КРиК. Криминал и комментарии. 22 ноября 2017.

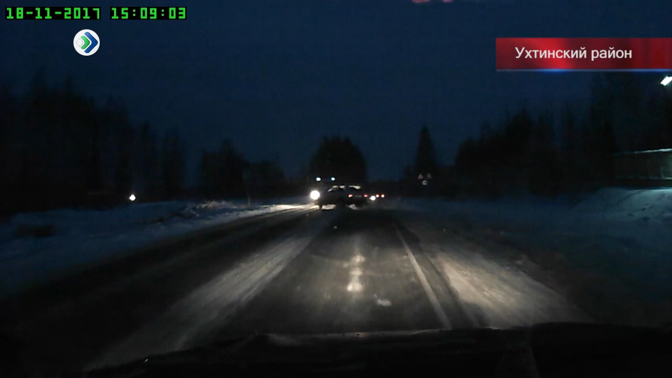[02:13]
Внедорожник на полном ходу протаранил пассажирский автобус. От сильного удара Ниву развернуло на 180 градусов, а маршрутку выбросило в кювет.